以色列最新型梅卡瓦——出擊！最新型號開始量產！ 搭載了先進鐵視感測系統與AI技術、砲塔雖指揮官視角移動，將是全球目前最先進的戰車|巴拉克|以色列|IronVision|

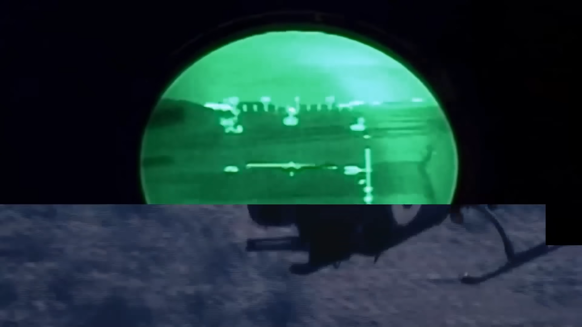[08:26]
雷达采用的是爱尔塔公司的ELM2133风一相控
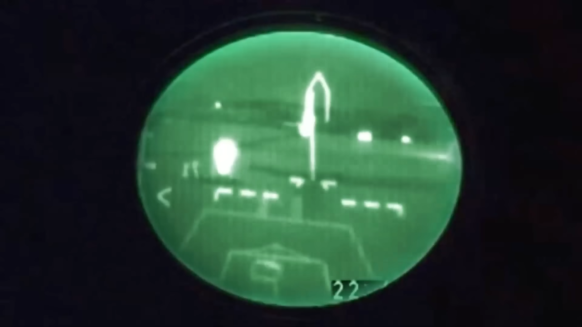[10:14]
者具有新型的第三代热成像仪骤尖彩色摄像头人眼安全激光测距仪同样集成有自动